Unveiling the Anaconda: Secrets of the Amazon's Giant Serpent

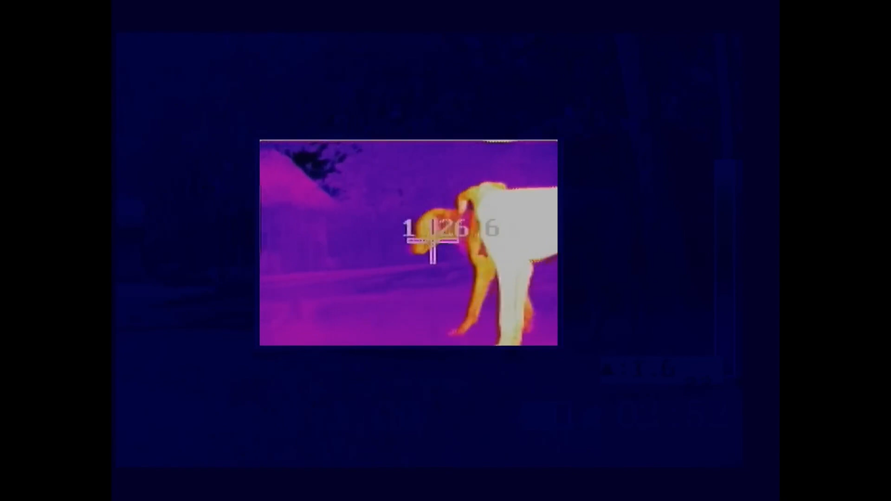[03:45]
Almost every organism has its own heat signature.
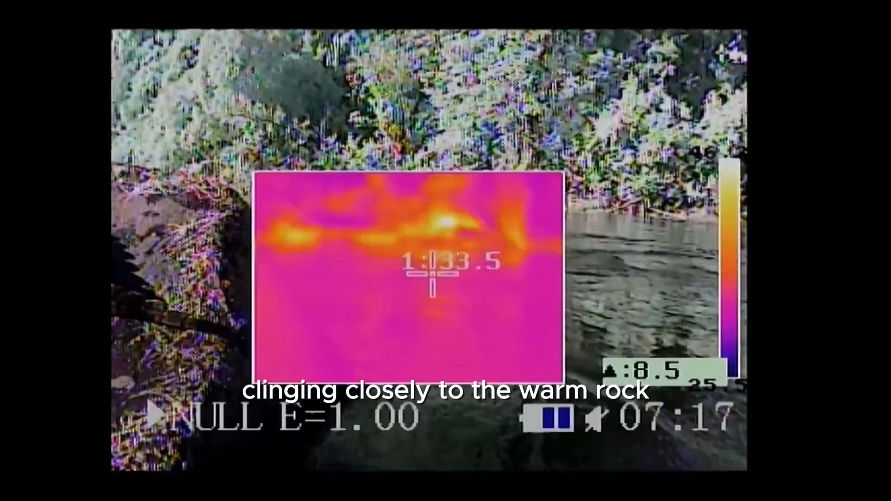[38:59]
Clinging closely to the warm rock, this caimum absorbs all the heat it can from the ground.
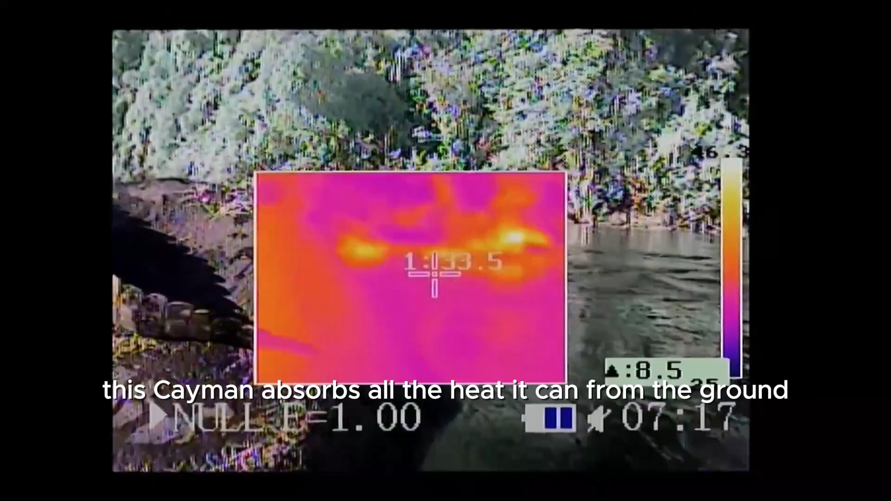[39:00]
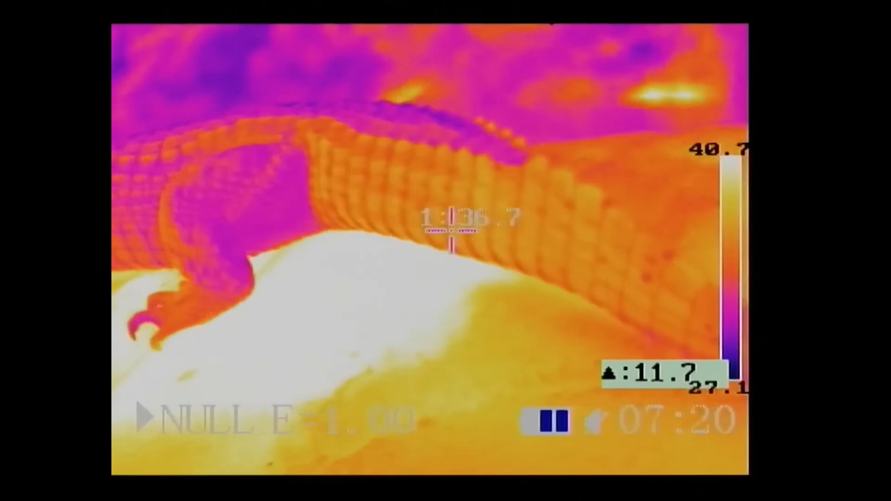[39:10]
The yellow zones are the warmest.